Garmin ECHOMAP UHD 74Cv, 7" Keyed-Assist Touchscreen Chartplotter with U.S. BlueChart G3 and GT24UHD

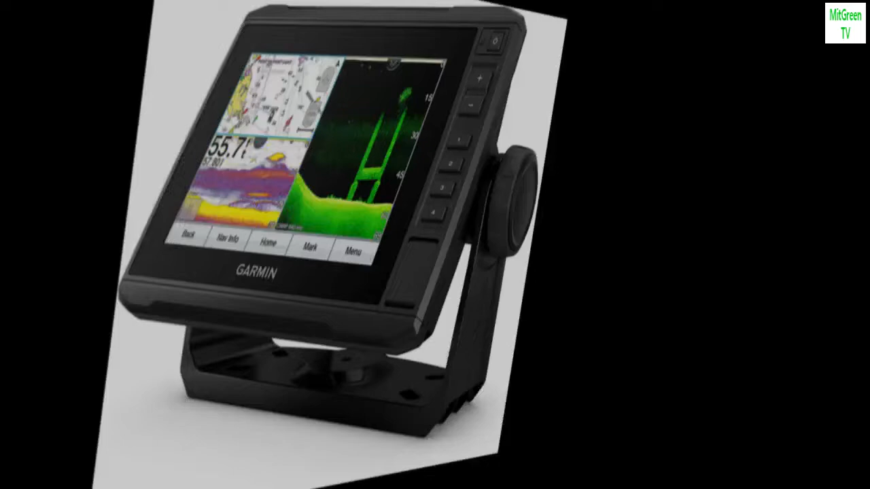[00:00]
bright, sunlight-readable 7-touchscreen with Keyed Assist. Includes GT24 transducer for ultra-high definition clearer scanning sonar and Garmin high-wide CHIRP traditional sonar.
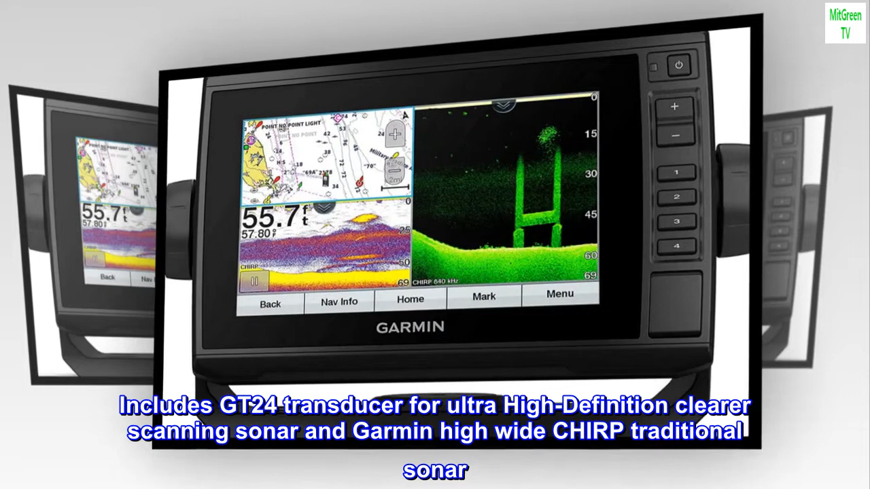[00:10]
On screen: depth 55.7 ft
Preloaded BlueChart G3 coastal charts with integrated Navionics data.
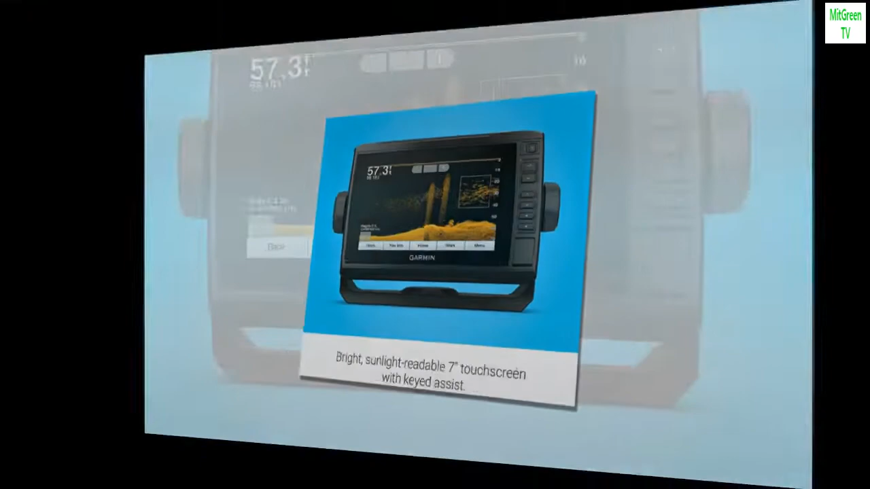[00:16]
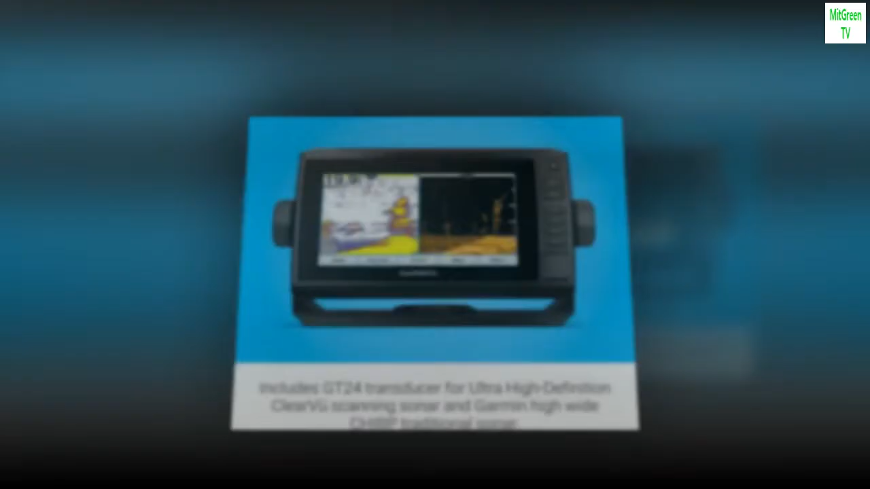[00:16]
Supports Panoptix all-seeing sonar, including Panoptix LiveScope sonar.
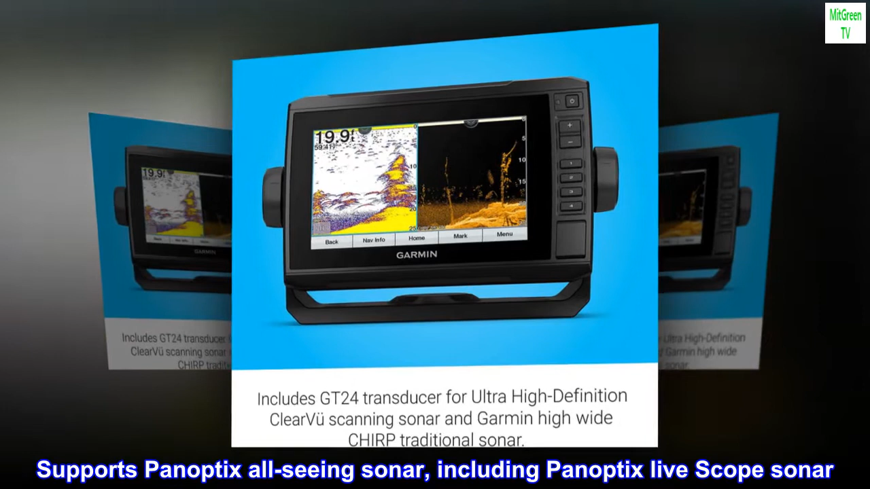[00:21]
Sonar sharing capabilities with other ECHOMAP Plus, ECHOMAP UHD and ECHOMAP Ultra units.
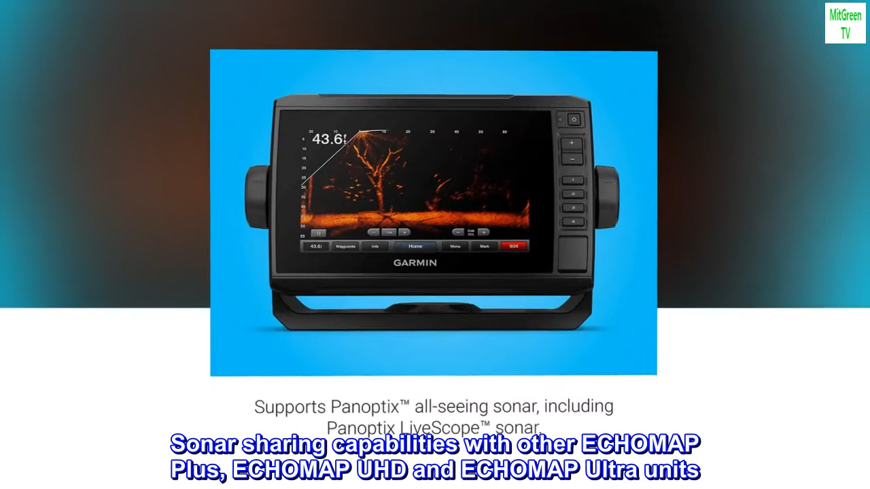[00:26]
Included components,
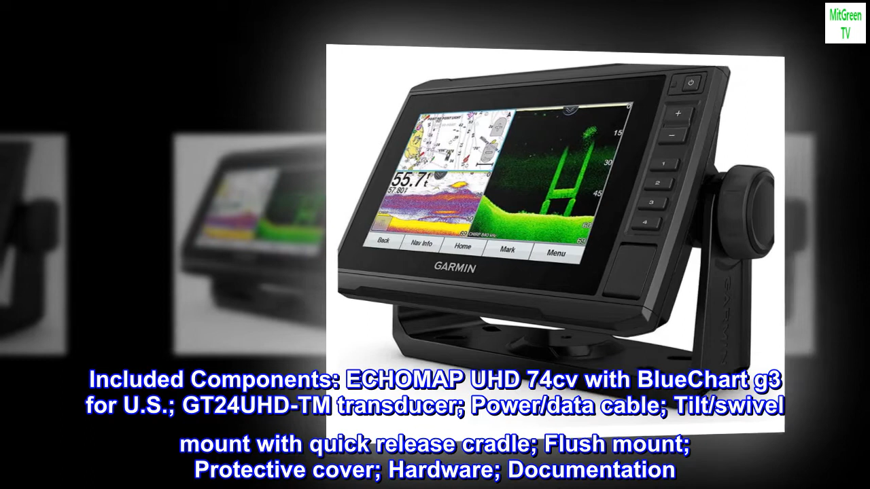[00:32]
ECHOMAP UHD 74CV with BlueChart G3 for US, GT24UHD TM transducer, power/data cable, tilt/swivel mount with quick release cradle, flush mount, protective cover, hardware, documentation.
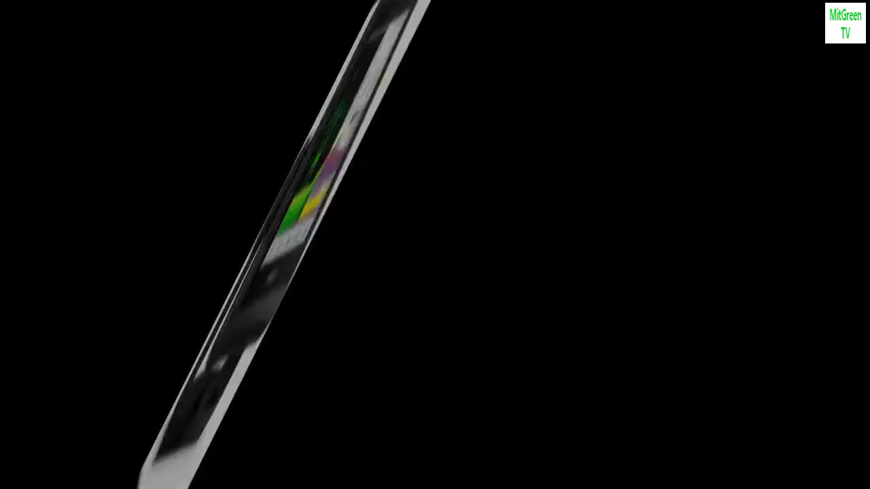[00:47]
Sonar support. This chart plotter supports a variety of Garmin transducers, sold separately,
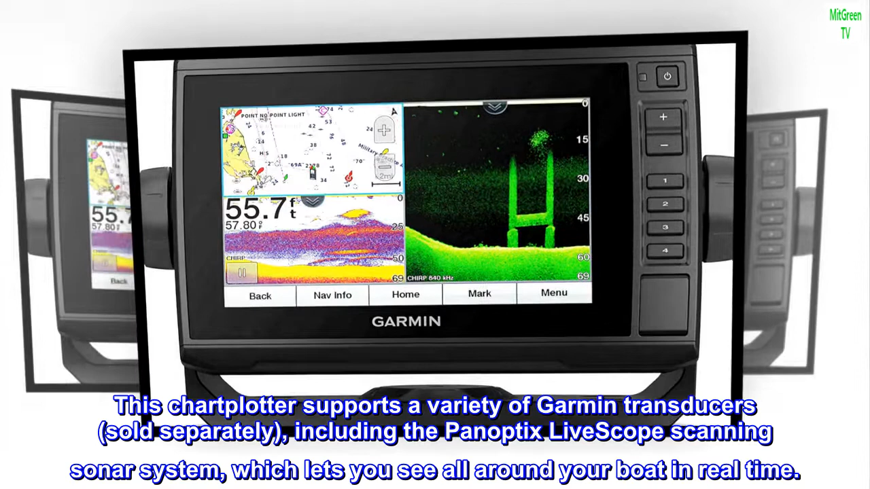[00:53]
On screen: depth 55.7 ft
including the Panoptix LiveScope scanning sonar system, which lets you see all around your boat in real time.
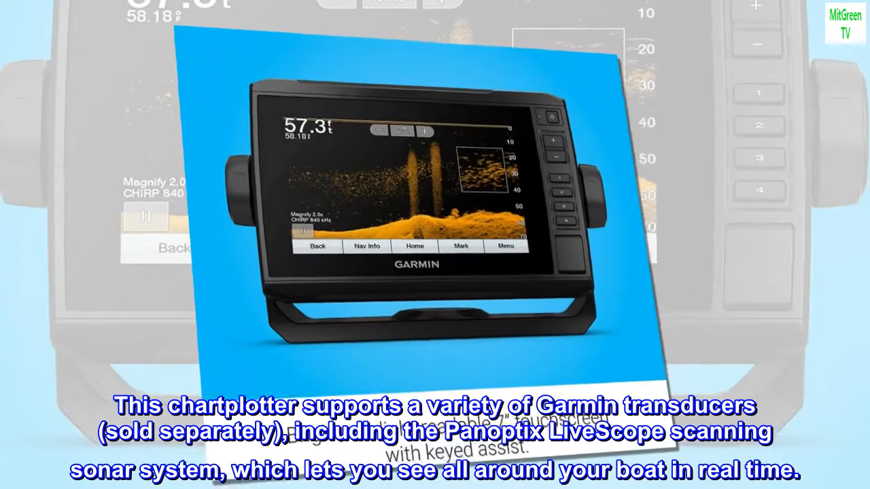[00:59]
Included transducer.
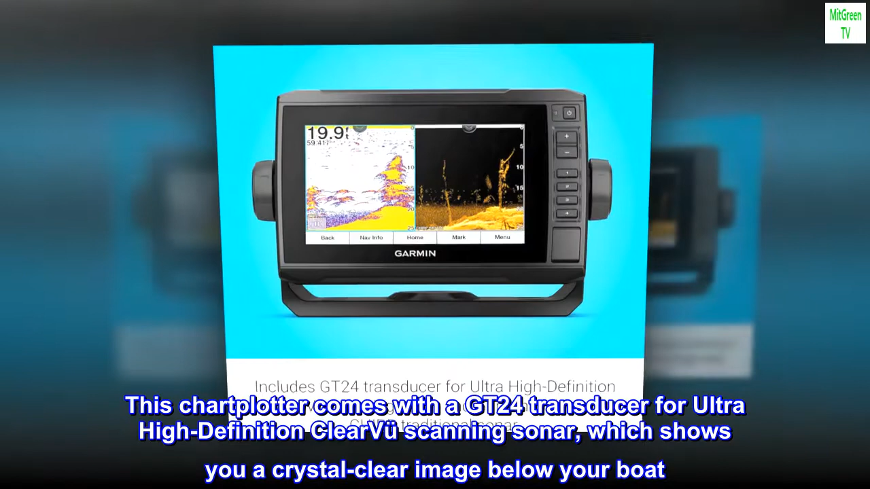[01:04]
This chart plotter comes with a GT24 transducer for ultra-high definition clear view scanning sonar, which shows you a crystal clear image below your boat.
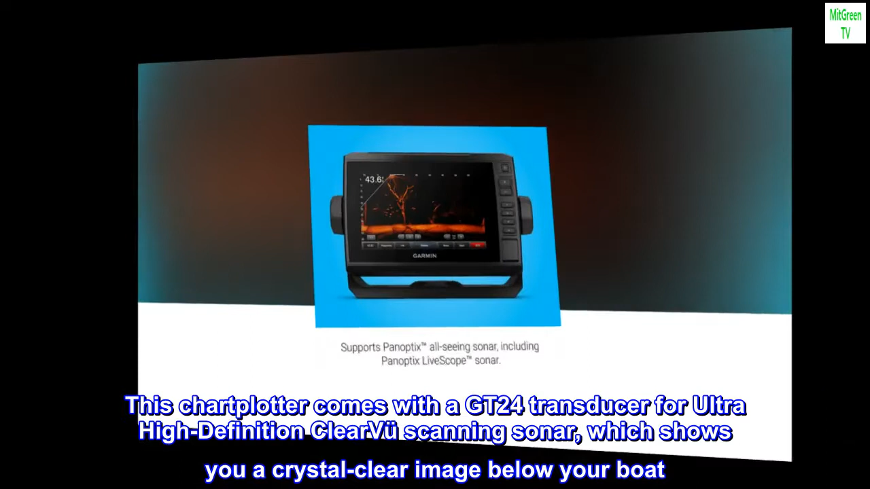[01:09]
Plus, you get Garmin high-wide CHIRP traditional sonar for remarkable target separation. Preloaded charts. Experience unparalleled coverage and detail with preloaded BlueChart G3 coastal charts featuring integrated Navionics data. Charts cover the coastal U.S., including the East and West Coasts, Gulf of Mexico and the U.S. and Canadian sides of the Great Lakes. Network capable.